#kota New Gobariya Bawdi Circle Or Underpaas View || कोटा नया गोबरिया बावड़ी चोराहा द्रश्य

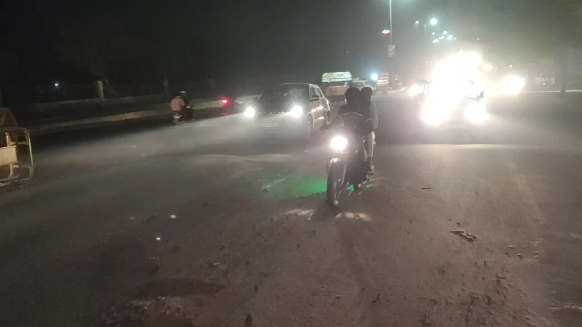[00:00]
नमस्कार दोस्तों आज आपको लेकर चलते हैं गोब्रे बाउडी सर्किल
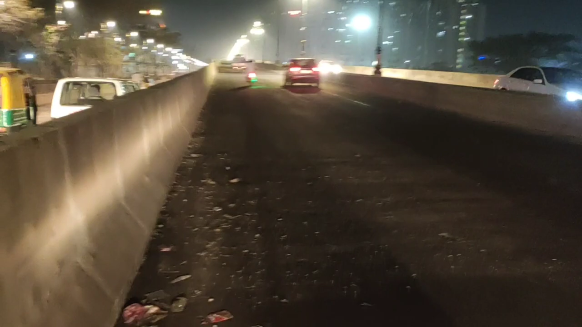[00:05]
एंडर पास नया जो बना है आएज चलते हैं
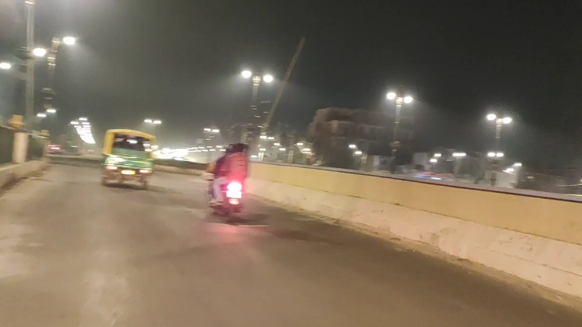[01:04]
यह उपर की साइड पर जो सर्किल बनाया गया है बहुत सांदार है यह देखिए इस परकार यह नया गोब्रे बावरी सर्किल बना है